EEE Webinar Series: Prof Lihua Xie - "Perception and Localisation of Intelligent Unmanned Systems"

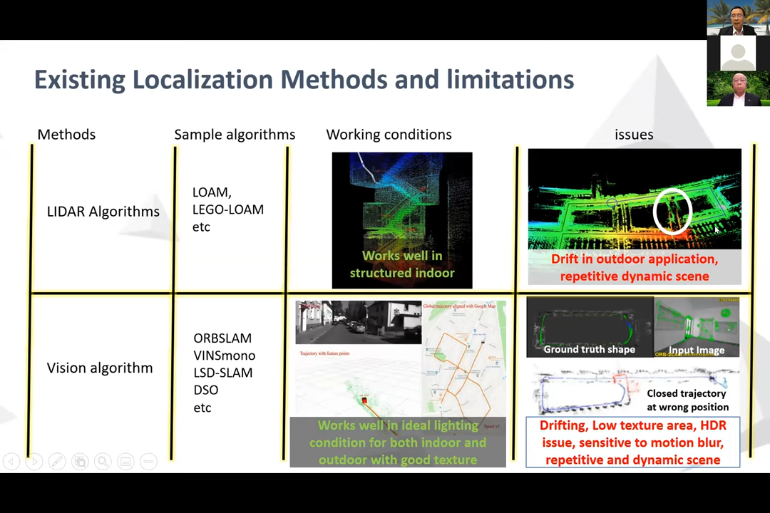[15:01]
As you can see here, the map built by the lidar here, you can see this, the jift here, the load, and with the little part here, this part here, load here, and do not connect very well. And so, there's a jifting issue here for the load system. Now, for localization, as I mentioned, we have onboard localization system, and have a, you know, angle-based localization system here. And we, in the past year, we used quite a lot on the outdoor wide bank. So, this is angle-based localization. So, we know onboard localization using camera and really depend on the environment, right?
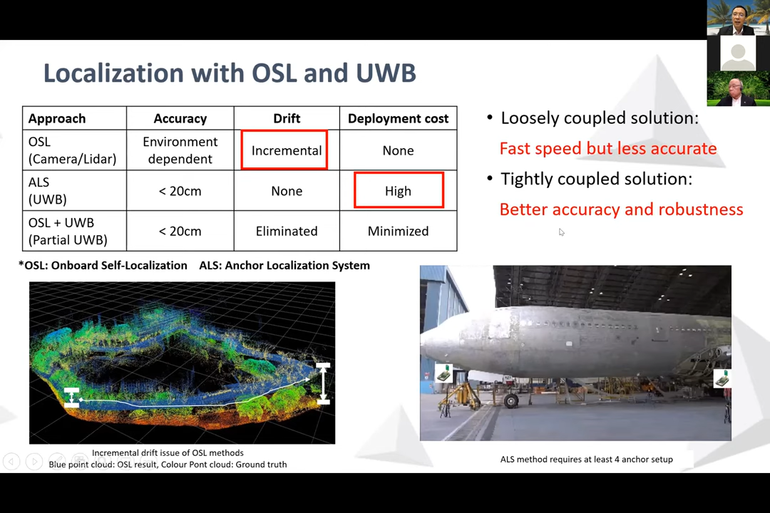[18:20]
So, for loosely coupled solution here, you know, you can achieve a faster speed, but the accuracy is not, or not may not be high, but for tightly coupled solution here, the accuracy can be higher and can have a better robustness.
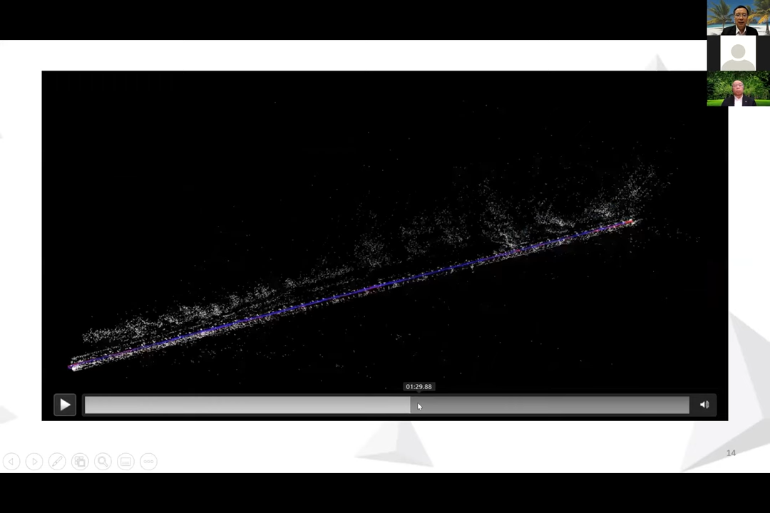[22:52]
So, we compared, this is in Chibori's corridor, which is about 160 meters long.
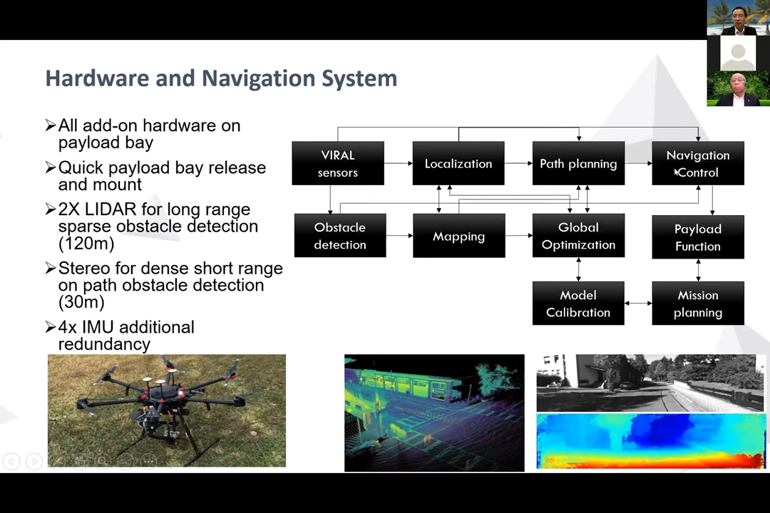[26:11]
with the sensor output here, you do localization, and build a map, and you do the path running, and navigation control, and so on, right. So, this pipeline here is similar to, for every robotic system.
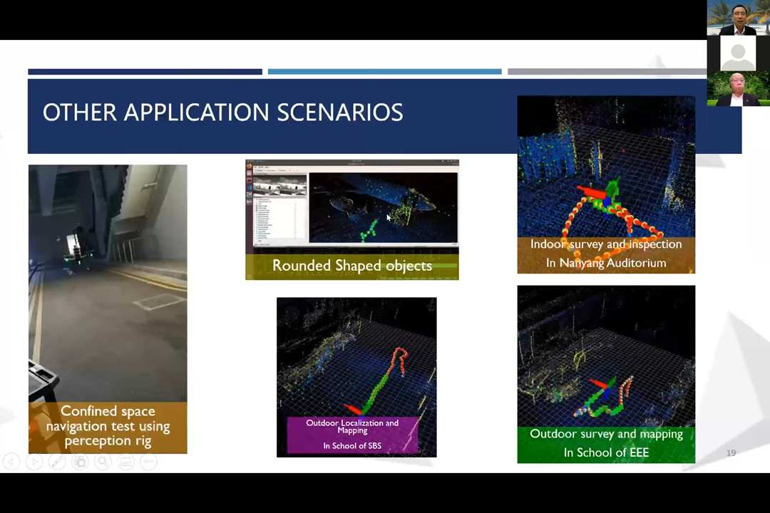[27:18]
using the onboard sensor to do the aircraft inspection.
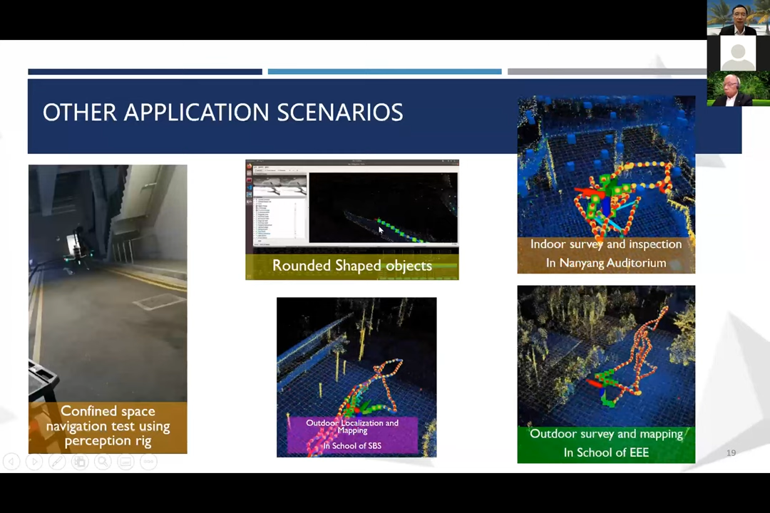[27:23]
And, because in aircraft here, you have a rounded surface. So, in this case, you need to get, have a different feature for the representation for the, for this surface.
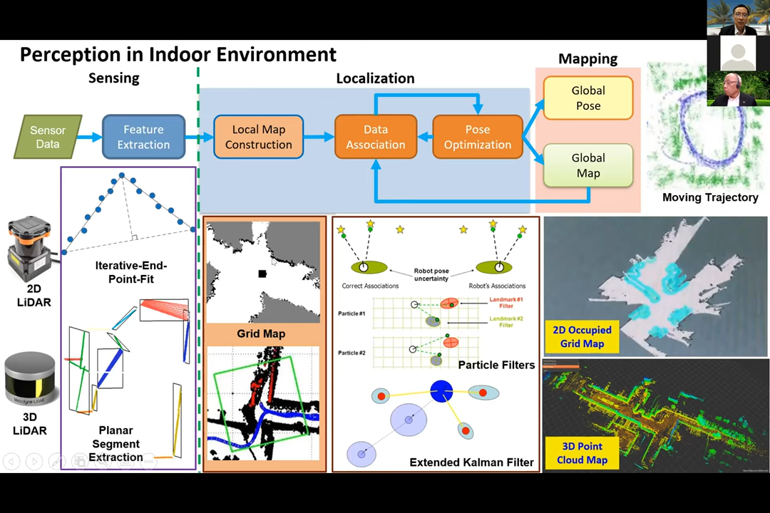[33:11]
typically we use the grid map for 2D, and then the octomap here, 3D, right? So that we know this map here, basically, you will represent, you know, which grid here is occupied by obstacle, which is the free space you can navigate through, and so on, right? Then you can find the path, and so on. So it's quite similar, I don't like to go through the detail.
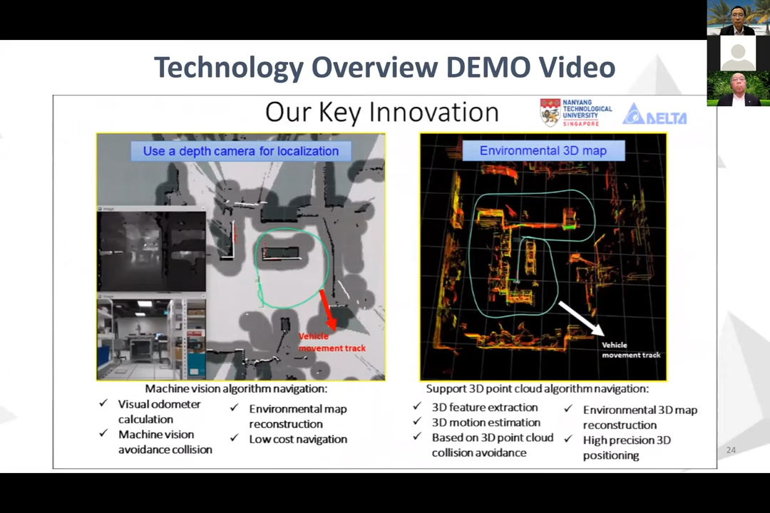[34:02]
Our innovation, the use of vision and 3D point cloud algorithm technology to realize intelligent control algorithms allows robot to undertake complex tasks.
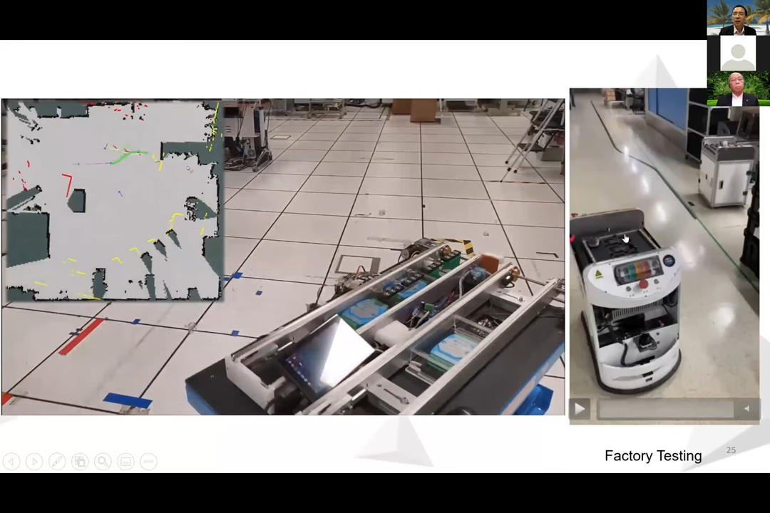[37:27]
Secondly, you know, the LiDAR point cloud here will be changing when the AGV moving from different angles towards the machine staging and so on, right?